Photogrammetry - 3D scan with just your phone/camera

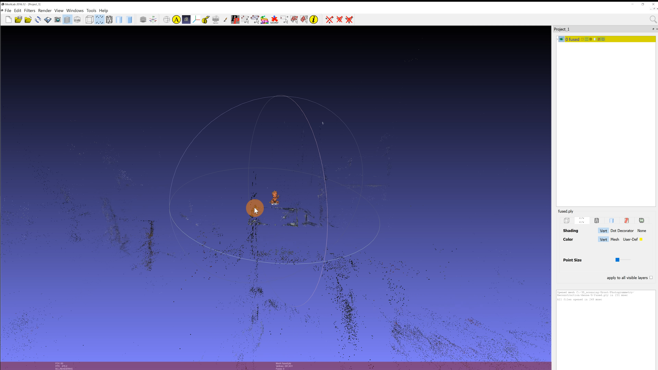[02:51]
In our example the extra points are various contrast features in the room we took the pictures in. Use the select vertexes tool from the main toolbar.
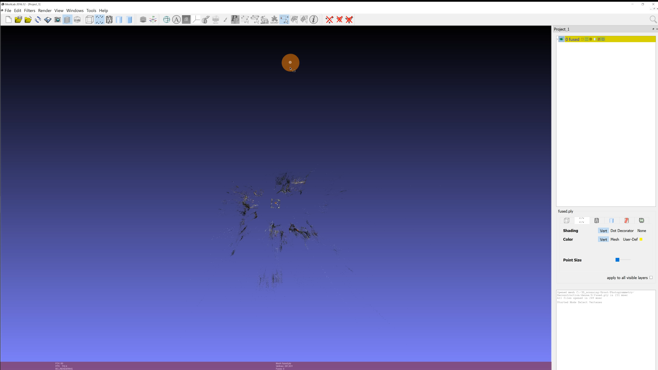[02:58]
By holding down the CTRL key you can add to the selection.
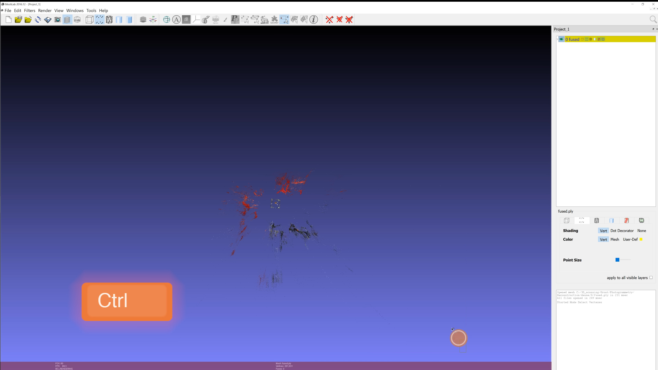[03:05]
Then click on delete vertices in the main toolbar.
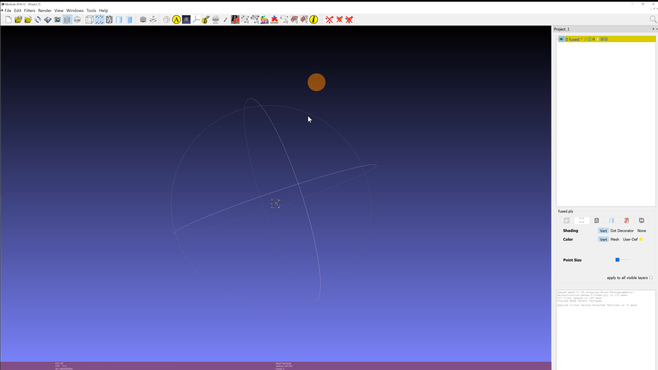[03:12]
Repeat this process until you're left with mostly just the points representing the model to be reconstructed.
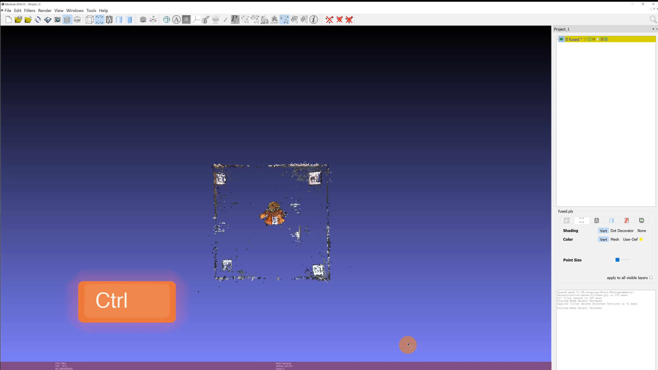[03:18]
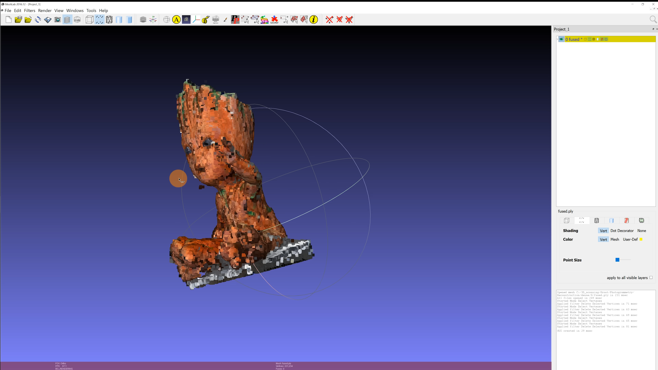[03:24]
Select filters, re-meshing, screen Poisson surface reconstruction.
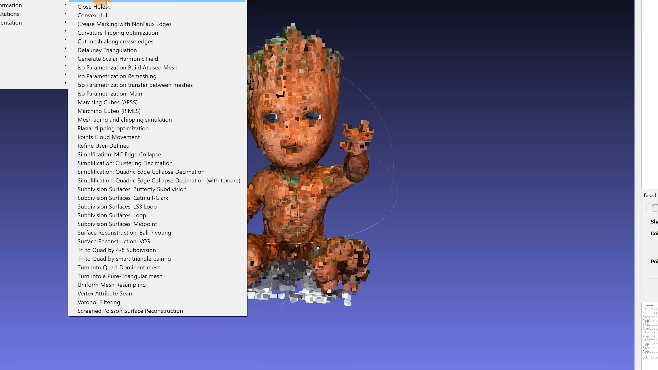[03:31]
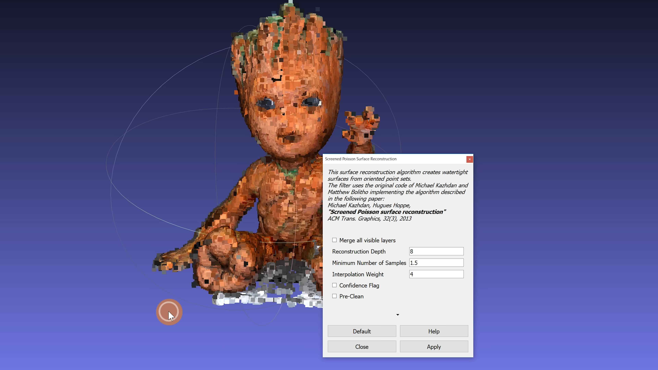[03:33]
Change the reconstruction depth to a value between 10 to 15 and hit apply. This may take a minute to process.
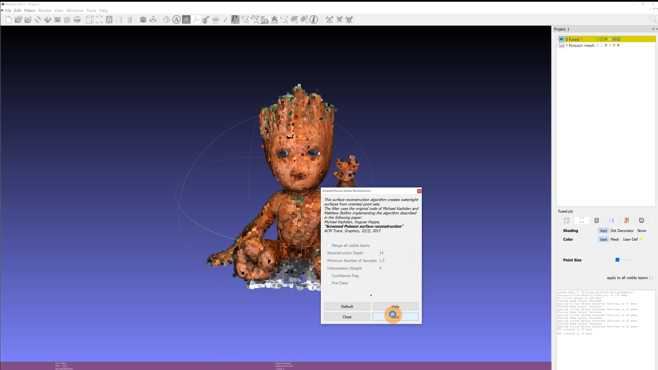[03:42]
You can toggle visibility of objects in the top right corner with the eye icon.
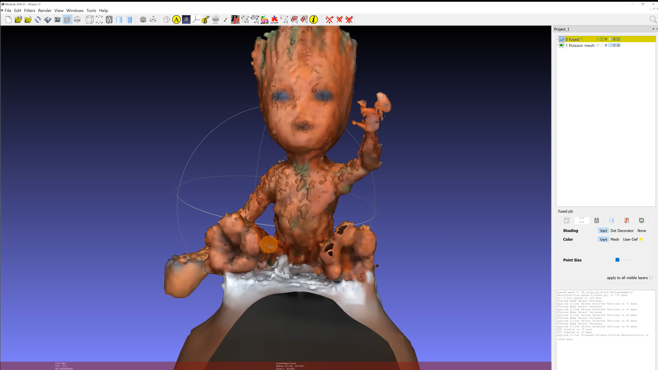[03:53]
This looks pretty rough so let's try to increase the reconstruction depth. The higher the value you'll set the longer it's going to take to compute and at some point usually at
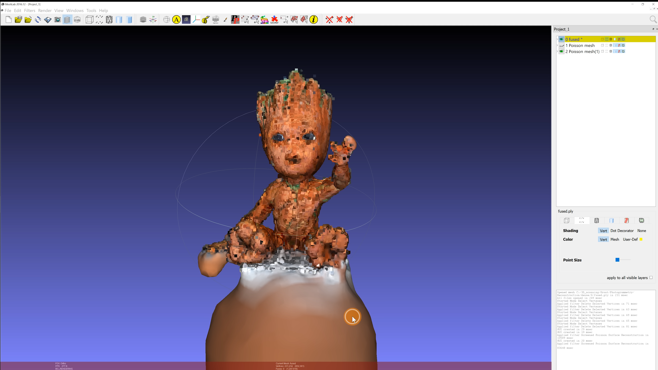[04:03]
values above 15 the model won't get any more detailed. This looks much better. We'll use this model going forward.
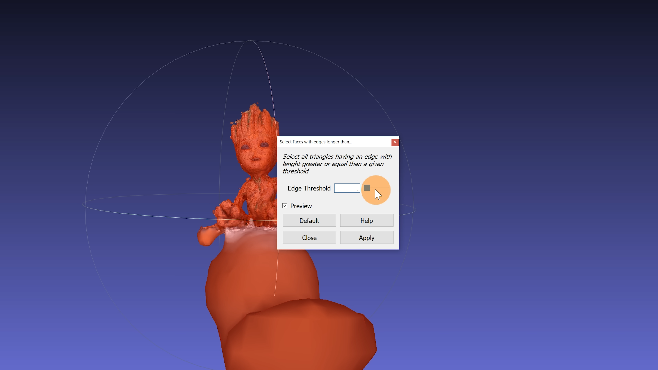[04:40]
Then use the delete faces tool from the main toolbar.
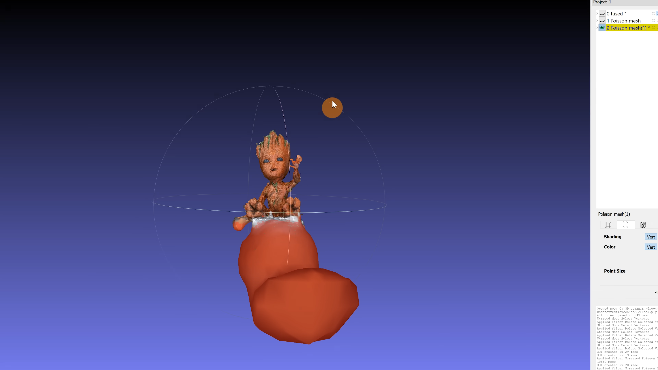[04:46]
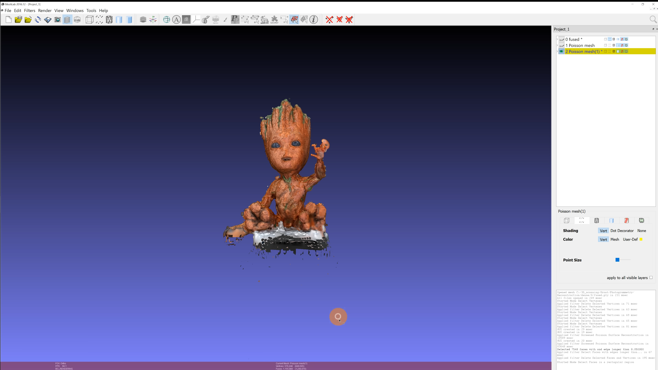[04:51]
You can also use the select faces tool, which works the same way as the select vertexes tool.
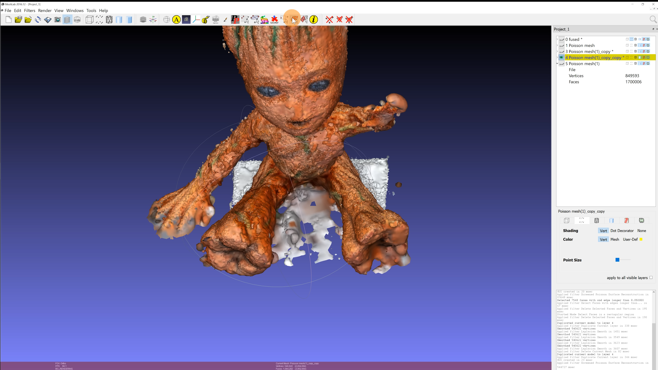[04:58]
You can smooth your model with the Laplacian Smooth. Smoothing steps between 8 to 20 usually work well.
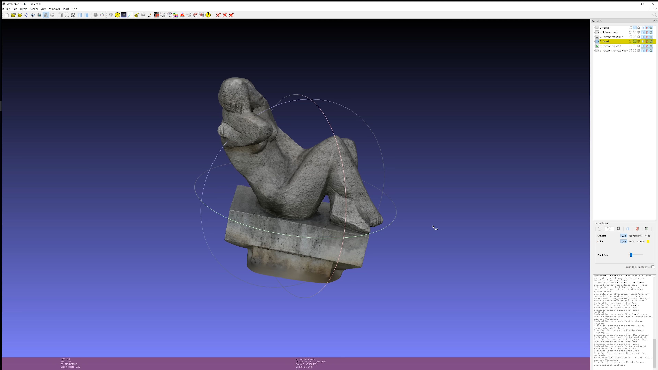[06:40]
Your model will almost always end up with a hole on the bottom.
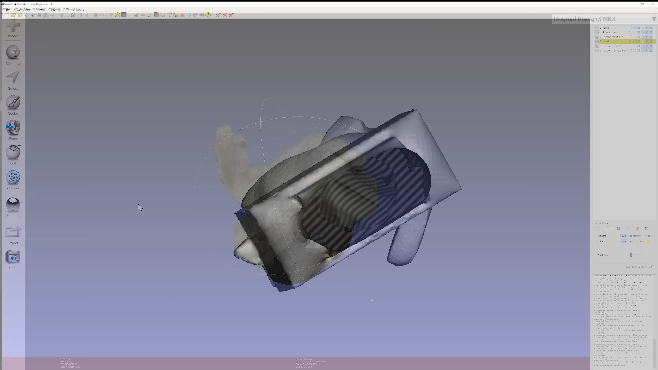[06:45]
But that's very easy to fix in for example MeshMixer.
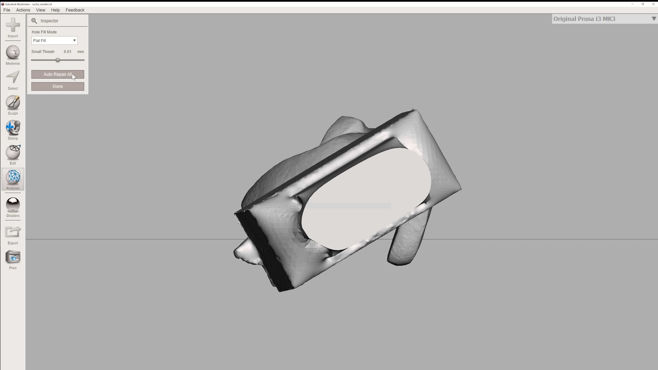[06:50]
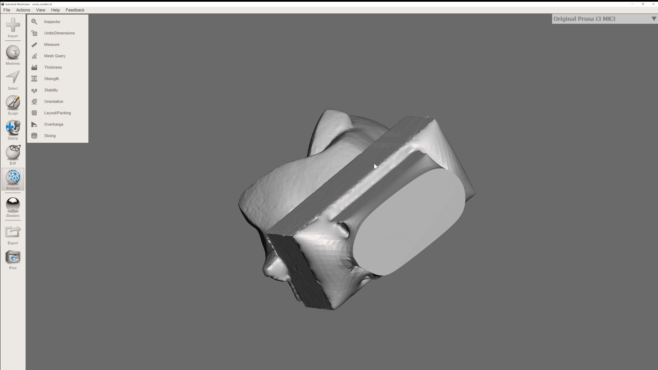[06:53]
And in this case it's even better to just cut the stand and create a perfect surface to be placed on the print pad.